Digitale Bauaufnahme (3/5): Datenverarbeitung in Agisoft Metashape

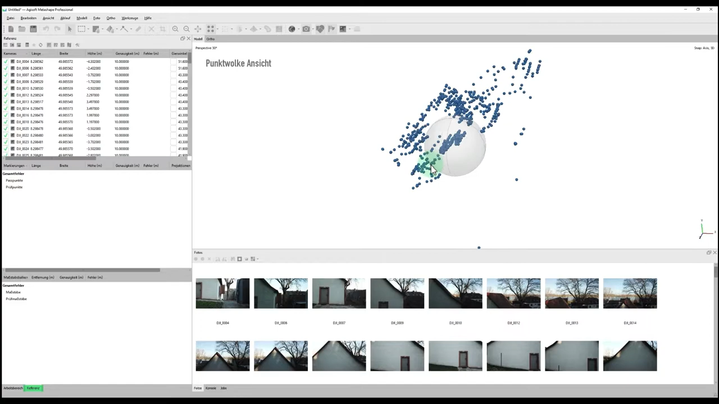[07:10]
Das beruht jetzt aber eben nur auf den GNSS Koordinaten. Um die Kameras jetzt zueinander auszurichten, muss man wieder in diesen Reiter Ablauf. Dann ist der nächste Schritt quasi freigeschaltet, weil die Bilder ausgerichtet wurden und man kann mit Klick auf den Button Fotos ausrichten,
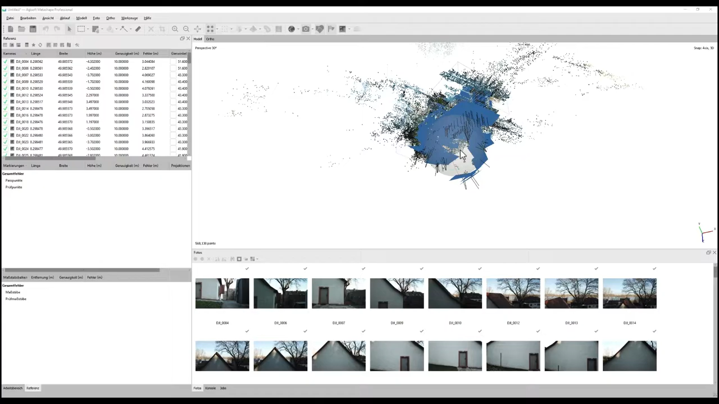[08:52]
in dem man sich einfach mit Mausrad reinzoomen kann und gedruckter Maustaste schwenken kann, diese Verknüpfungspunkte dargestellt. Das ist jetzt noch nicht die fertige Punktwolke, sondern lediglich die Punkte, die für die Verknüpfung der einzelnen Fotos verwendet wurde. Und hier in Blau mit diesem Vektor,
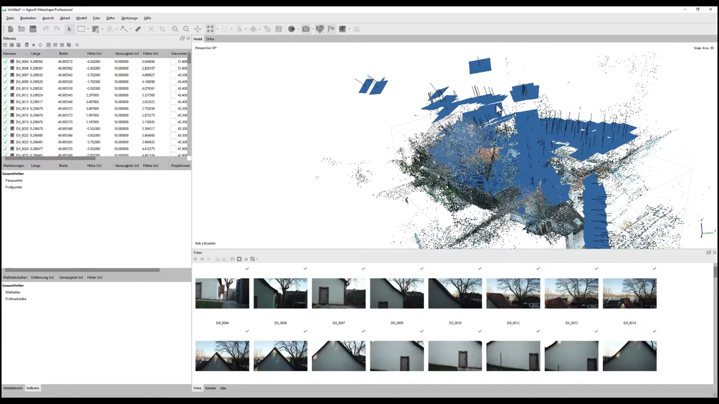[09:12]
Lotrecht immer drauf, das sind die ausgerichteten Kamerastandpunkte, die er jetzt berechnet hat. Hier kann man die Darstellung auch in dem Bereich hier oben etwas anzeigen.
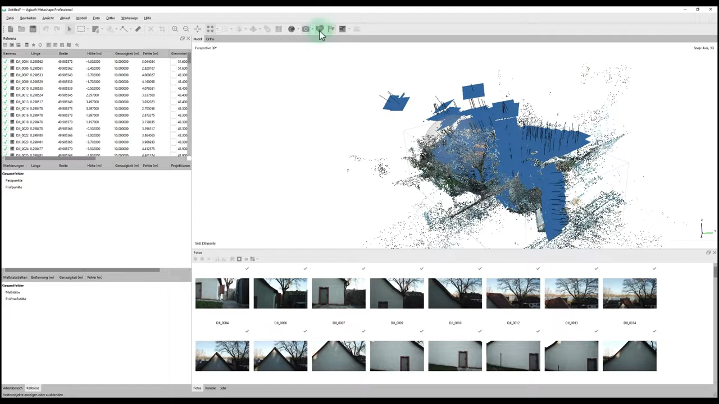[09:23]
Und zwar kann man hier verschiedene Sachen ein- und ausblenden. Hier im Stand jetzt kann man nur hier noch
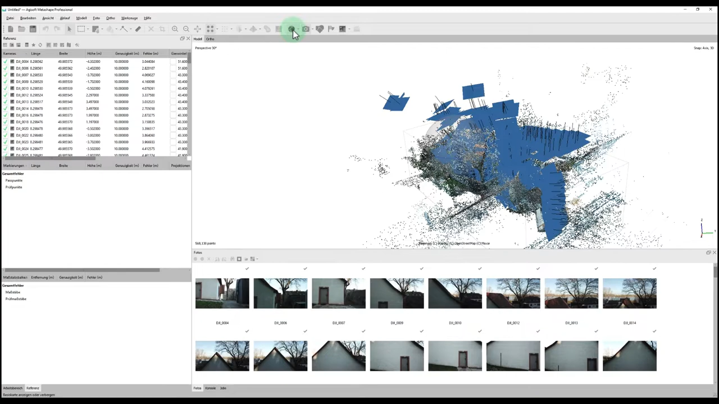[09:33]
eine Basiskarte einblenden und hier auf Kamera die verschiedenen Standpunkte ausblenden. Dann erkennen wir eben besser, was darunter liegt. Um in den Arbeitsbereich zurückzuwechseln, das kann man wieder hier unten machen. Da kann man sich jetzt dann nochmal anschauen, dass von den Bildern Kameras 661 von 661 ausgerichtet wurden und hier knapp eine halbe Million Verknüpfungspunkte gewählt wurden.
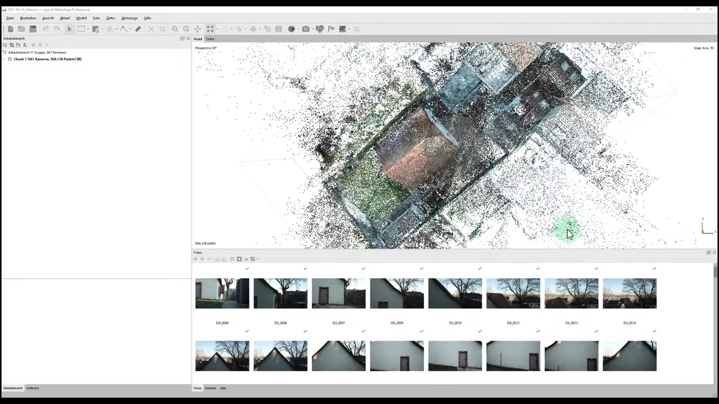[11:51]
In diesem Fall wurde das Ganze eben tachometrisch erledigt. Ja. Man kann jetzt eben auch, wenn man nochmal hier in den Orto-Modus wechselt, sieht man eben auch hier,
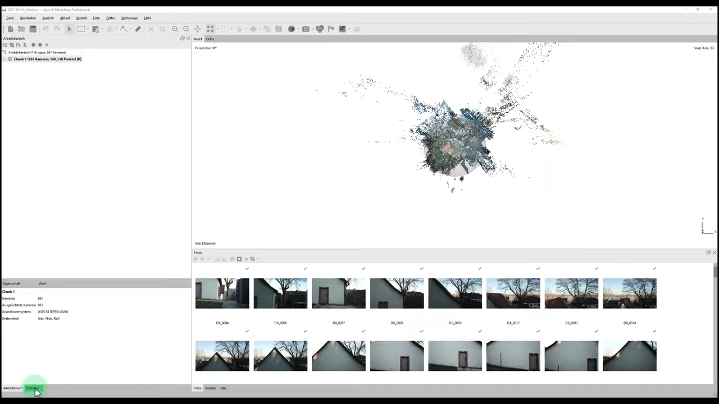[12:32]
muss man hier in den Reiter Referenz wechseln und muss eben zuerst die Koordinaten, die tachometrisch bestimmt wurden und in einer ASCII-Datei vorliegen, in die Software reinladen. Hier die ASCII-Datei sieht folgendermaßen aus und zwar ist es einfach Punktnummer,
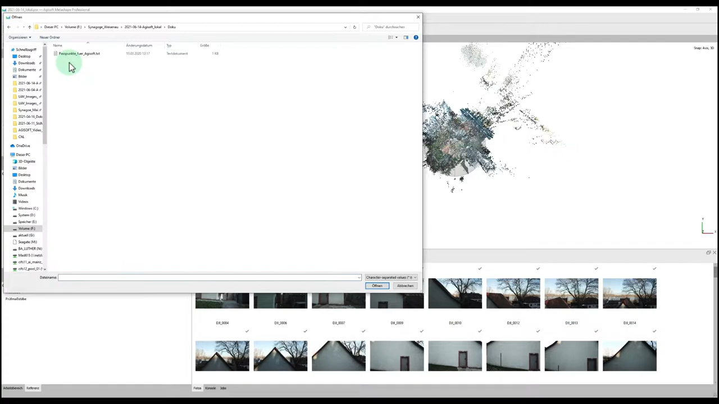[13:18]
Referenz importieren klicken und dann eben die gewünschte Datei im Dateisystem wählen, woraufhin sich dann dieses Fenster CSV importieren öffnet.
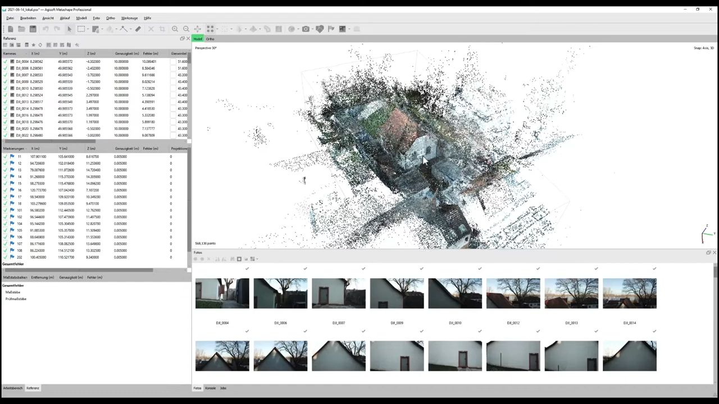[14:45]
hier auch wieder die Punktwolke und die Koordinaten der Markierungen liegen jetzt noch an einem komplett falschen Ort.
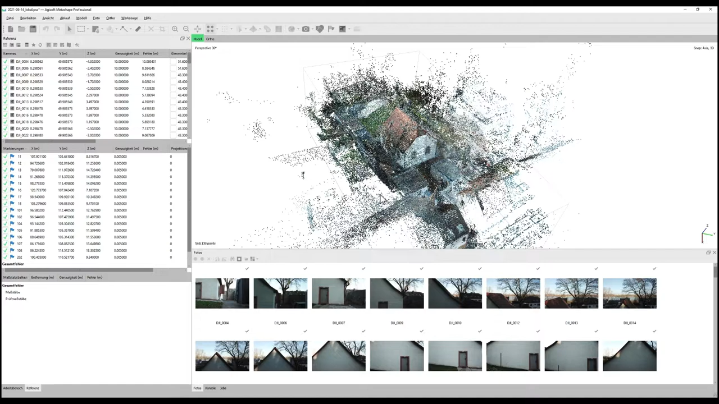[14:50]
Um jetzt mit damit zu beginnen, die Punkte, also die Punktwolke oder die vorausgerichteten Punkte mit einem Maßstab zu versehen,
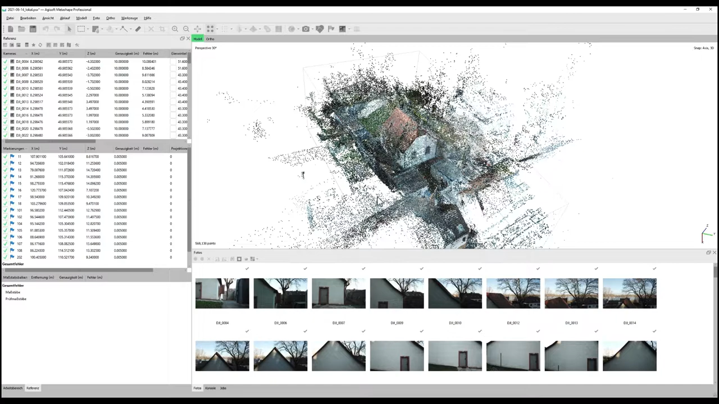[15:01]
kann man hier unten einfach mal ein Bild öffnen, wo so eine Zielmarke, die tarimetrisch bestimmt wurde, zu sehen ist, erkennbar ist.
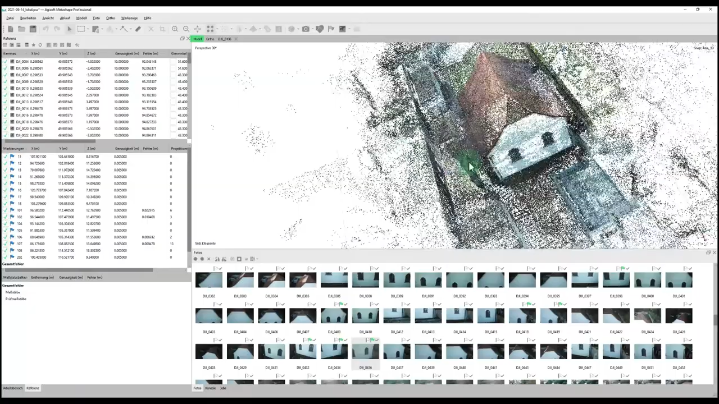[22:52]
dass eben die anderen Koordinaten jetzt dann anzeigen zu lassen,
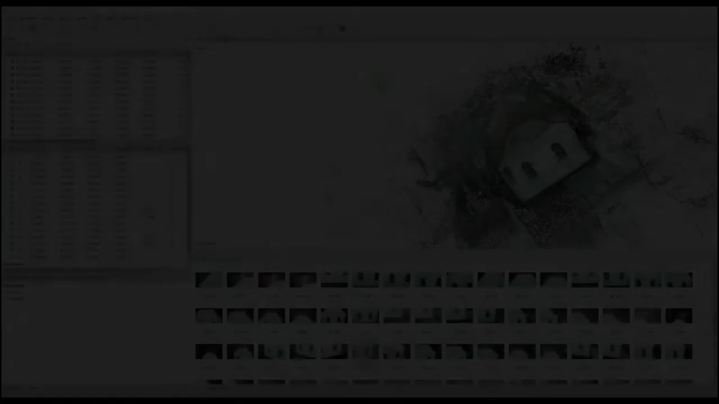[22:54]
dann muss man in dieser Modellansicht hier oben einfach hier die Marker aktivieren.
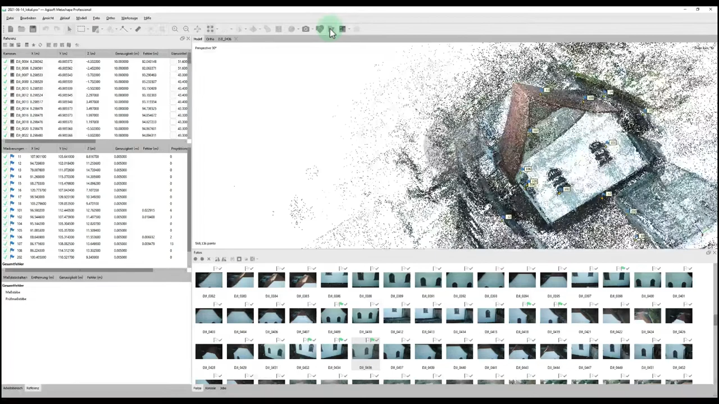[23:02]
Daraufhin sieht man dann schon, dass jetzt quasi diese Marker innerhalb dieser Punktwolke liegen. Jetzt muss man hier einfach wieder
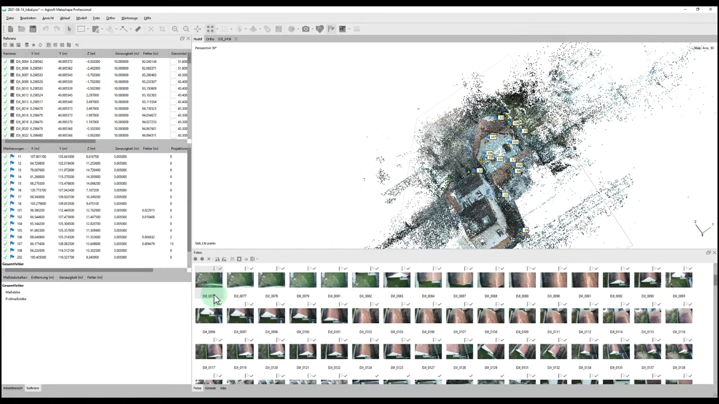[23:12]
weiter vorgehen nach den Punkten und jetzt erkennt man eben auch,